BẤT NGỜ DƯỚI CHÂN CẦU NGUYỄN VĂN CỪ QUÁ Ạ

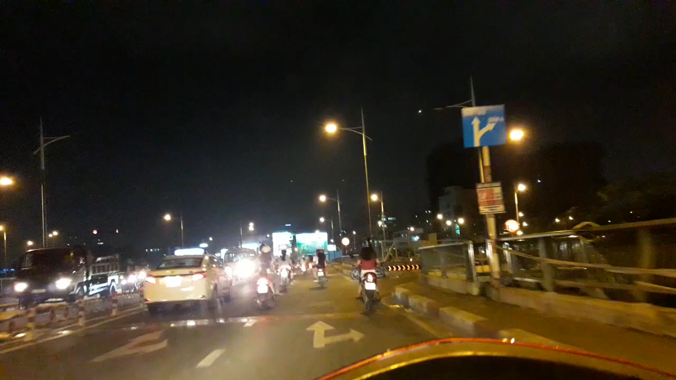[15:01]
Bên phía bên tay phải này là cù lao Nguyễn Kiệu Rồi chúng ta đi thẳng luôn Đấy Anh rapper nè Anh đứng ngay giữa luôn nè Rồi Bây giờ thì ở phía dưới đây Đại lộ Nguyễn Kiệu nè Đây này gọi là rạch rồi Bây giờ nó biến thành rạch Vân Đồn Rạch Bến Nghé Nè Nên đó là gọi là rạch Bến Nghé rồi Nên là đại lộ